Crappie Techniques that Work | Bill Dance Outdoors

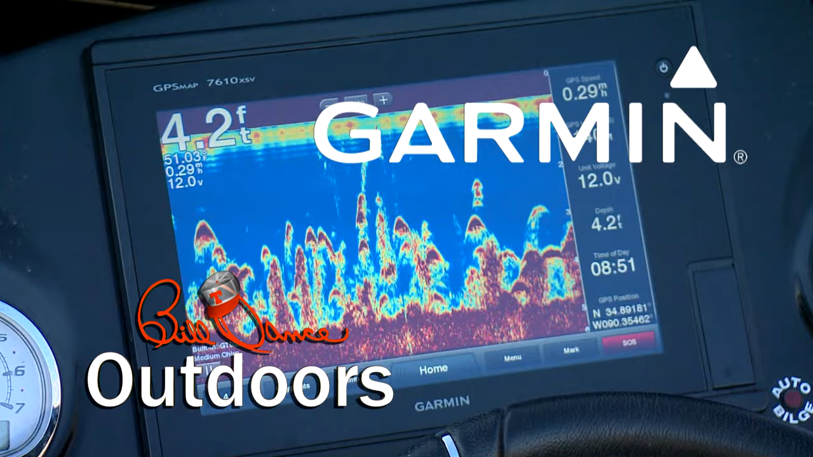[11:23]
Fight your fish, not your fish finder. There he is.
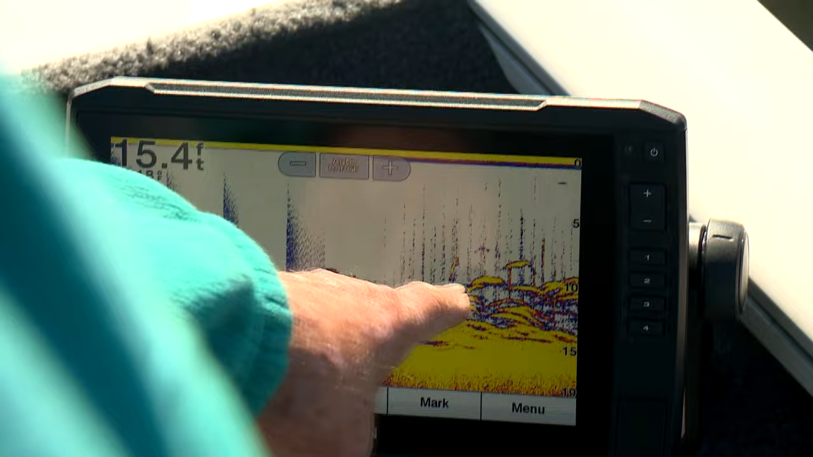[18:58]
with a good sensitive graph put it to use by looking for suspended crappie close to
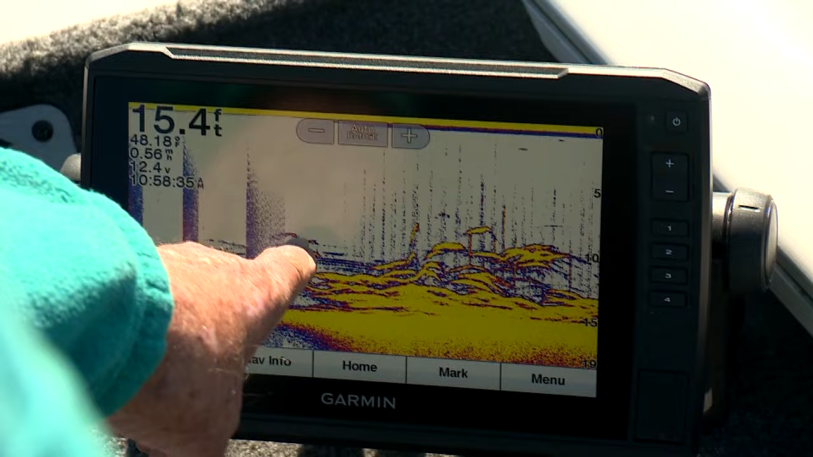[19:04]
On screen: depth 15.4 ft
some form of cover when you've established the depth the fish are using cast out beyond the school